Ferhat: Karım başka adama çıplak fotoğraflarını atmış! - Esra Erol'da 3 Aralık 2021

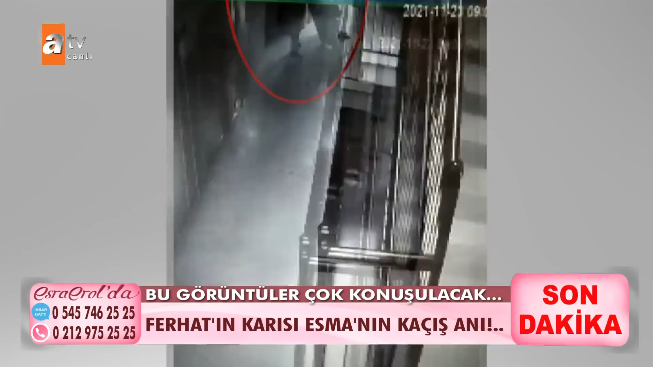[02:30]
Tamam ekrana verin lütfen görüntüleri. Ablacığım elinde telefon. Elinde telefon. Validini hazırlamış. Bir dakika. Gidiyor. Benim çocuğum nerede var?
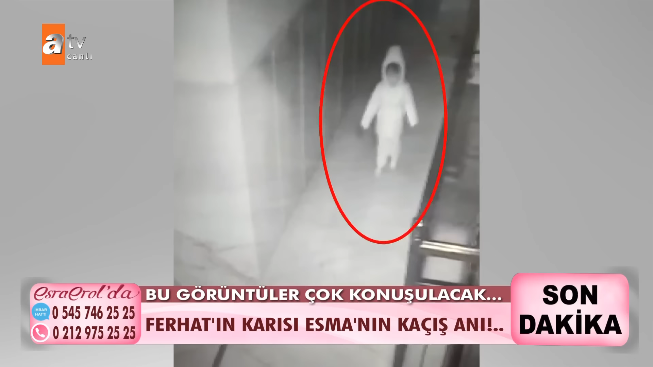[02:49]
Benim çocuğum nerede gidiyor? Bir dakika bekleyin.
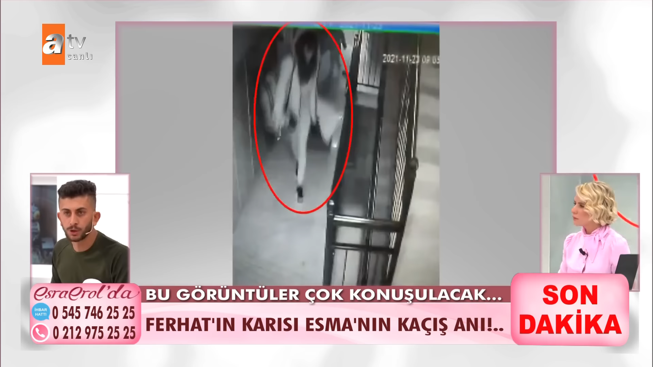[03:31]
Bir de kendi evimde makineye atmış öylece gitmiş kendi elbiselerini toplamış çocuğun elbiselerini toplamış valizde gidiyor. Şimdi sen eşinin hazırlıklı ve planlı bir şekilde kaçtığını iddia ediyorsun.